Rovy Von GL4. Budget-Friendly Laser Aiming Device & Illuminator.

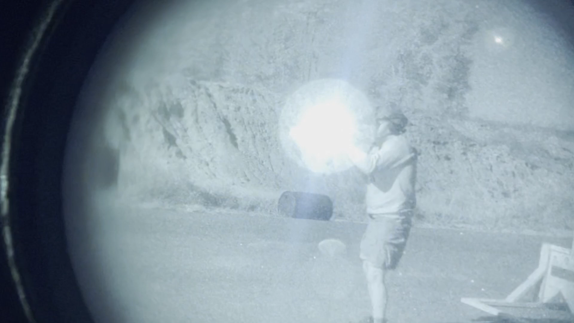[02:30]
use that a ton that's not a big selling factor for me to have an ir flood on a laser but
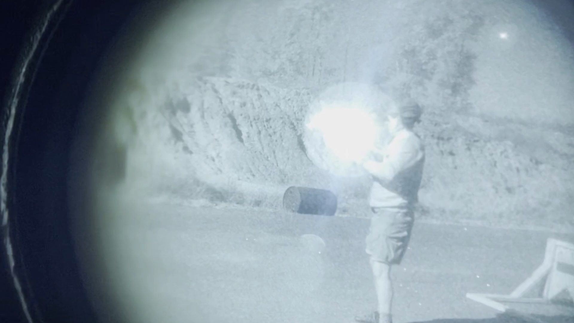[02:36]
it's on there anyway visible laser like i said is green ir laser is great i mean this thing is pretty darn bright